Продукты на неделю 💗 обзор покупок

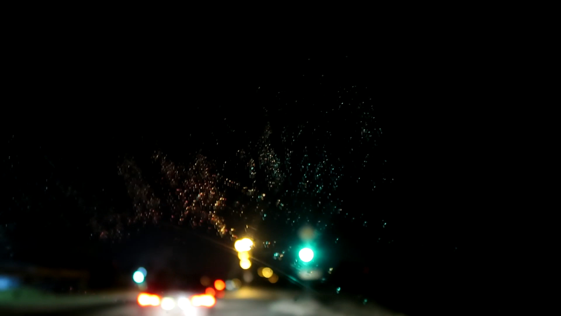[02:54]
Да, зимой вот стекло пока сейчас оттает. Придется ехать так.
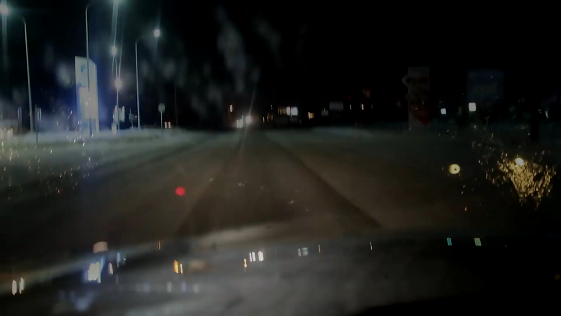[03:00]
Это мы сейчас едем по промзоне. Сегодня суббота, но такая оживленная дорога.
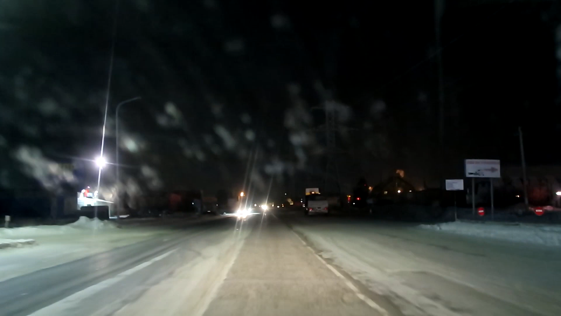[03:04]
Даже не верится, что сейчас суббота. С ума сойти. Едем мы сейчас на базу. Здесь молоко подешевле. Надеюсь, что будет зеленое село.